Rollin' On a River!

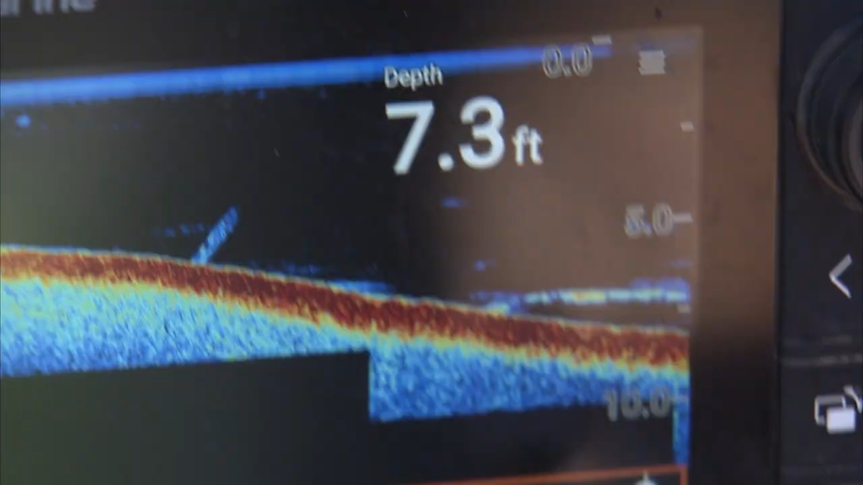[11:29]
On screen: depth 7.3 ft
Yeah, look at here. It's a big fish, the way it looks, Steph. Nice. Sauger? Yep. Might be.
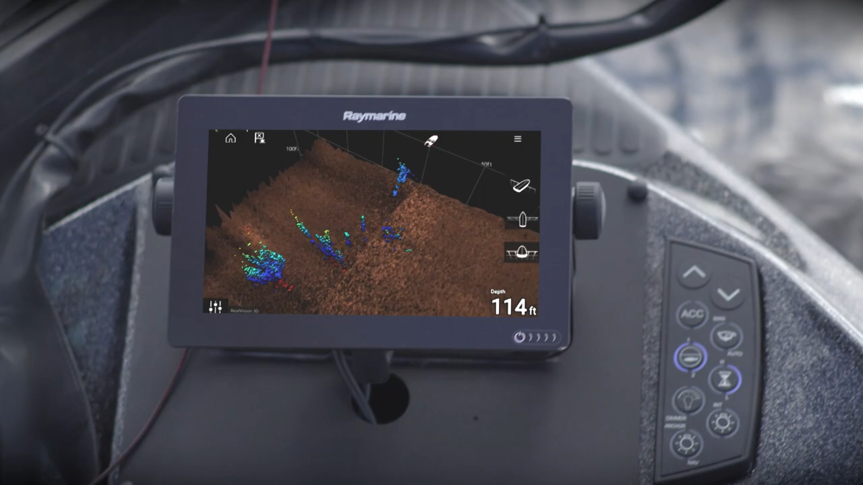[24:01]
On screen: depth 114 ft
forget everything you know about sonar now there's an easier way to find fish real
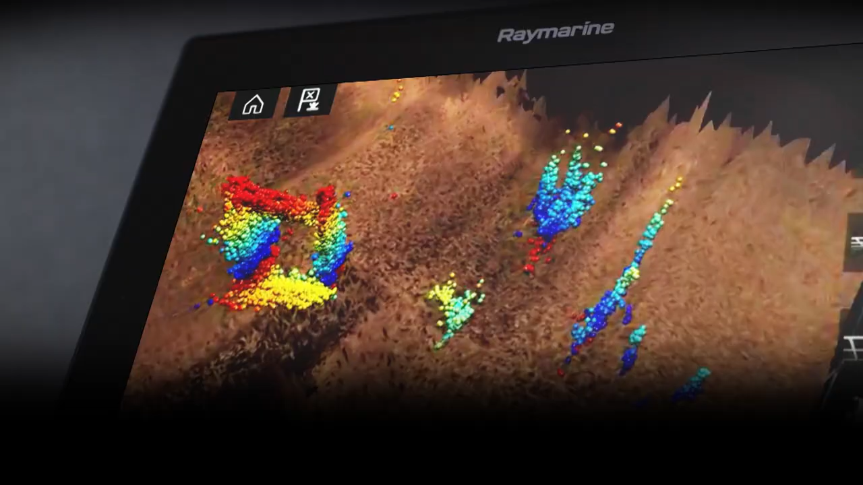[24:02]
vision 3d sonar from ray marine eliminates the guesswork and it's only available